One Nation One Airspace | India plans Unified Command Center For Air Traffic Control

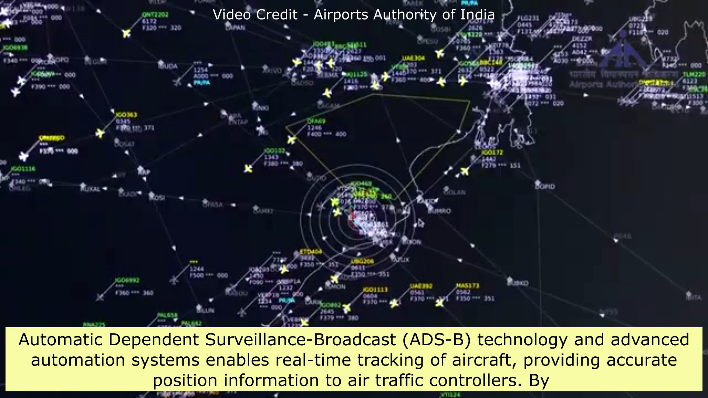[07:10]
By enhancing surveillance coverage and reducing reliance on ground-based radar,